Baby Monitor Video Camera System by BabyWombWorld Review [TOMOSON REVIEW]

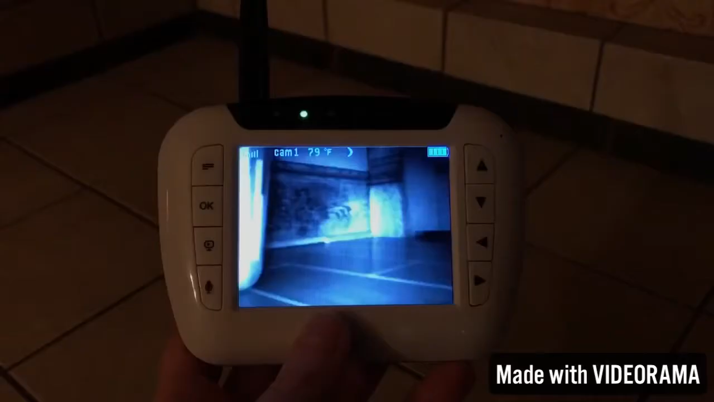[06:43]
So, here's the monitor on. And as you can see, it is nighttime. So, you have your infrared night vision on.
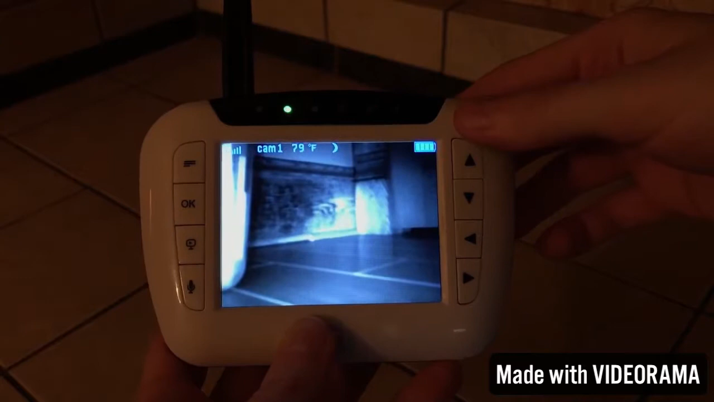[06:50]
Up here at the top, you have your signal strength. Then you have camera one. You do have the ability to connect up to four cameras.
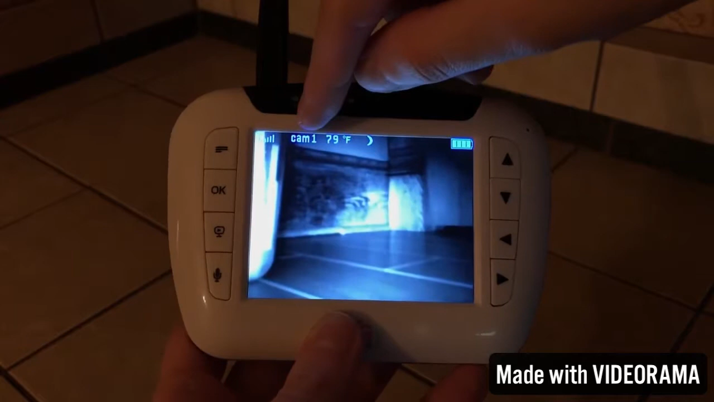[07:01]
So, this is just telling you that it is on camera number one. And then you have your temperature from the temperature sensor. And then there's a little moon because it's at night.
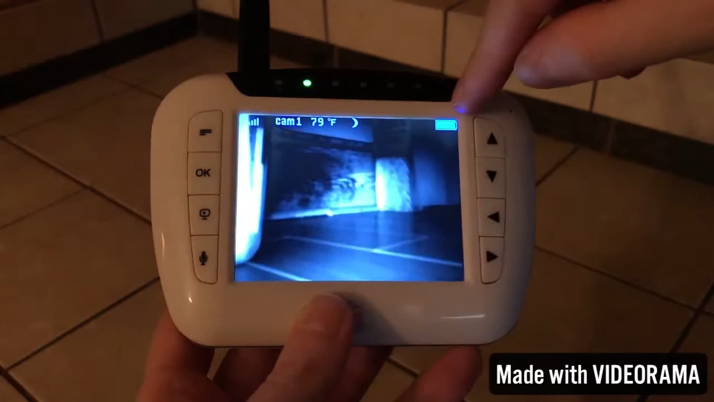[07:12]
And then this is your battery life. Pull up the menu here.
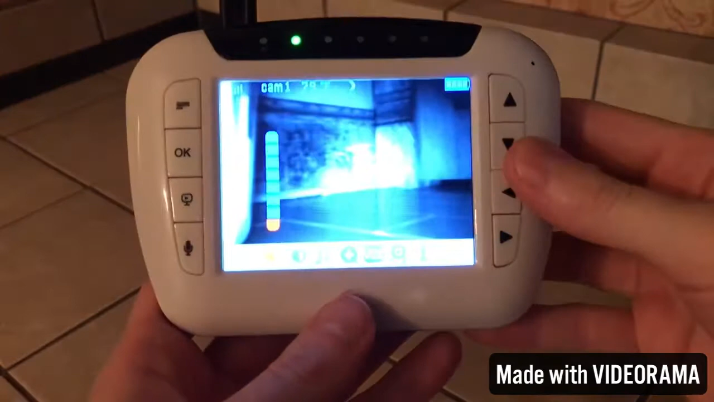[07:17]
And this is what your menu looks like just here at the bottom. This is your volume.
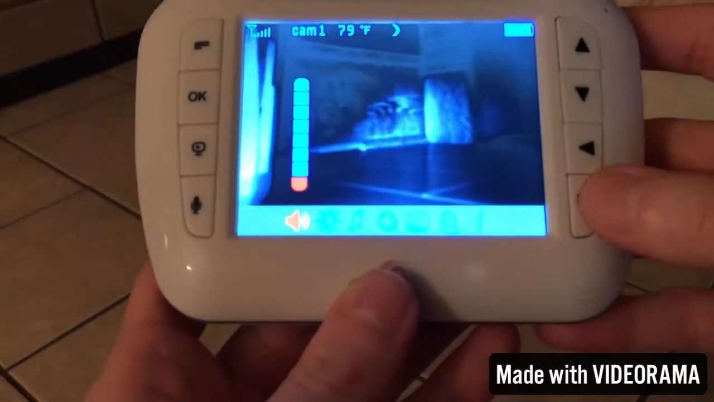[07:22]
And then when you go over, you have your brightness. And then it actually has a lullaby feature. And you can play three different songs or you can put it on a repeat.
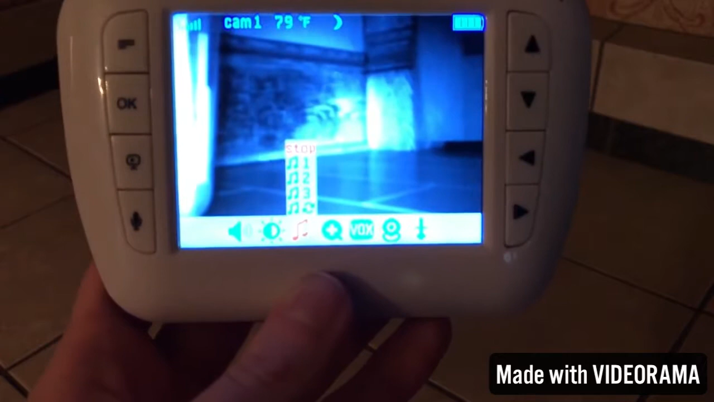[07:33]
And then you can stop it. You do have the ability to zoom in and out
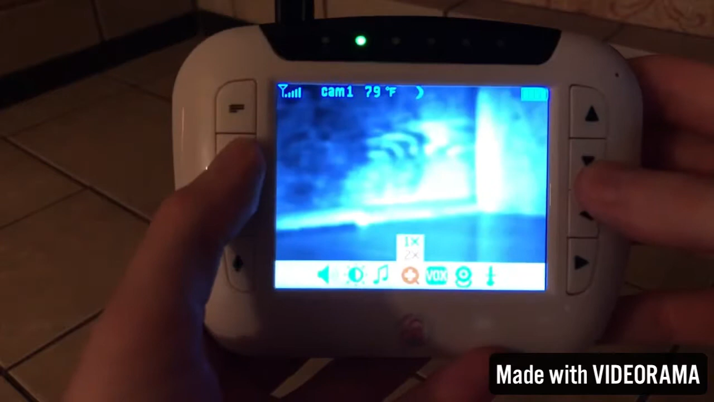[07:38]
on there, as you can see.
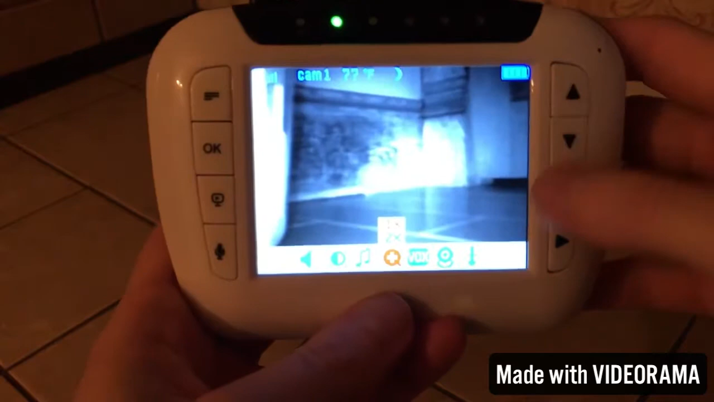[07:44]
And then this VOX here, the next one, is your voice activation mode. And then, as you can see, like I said, there are three different settings. And then you can just have it off.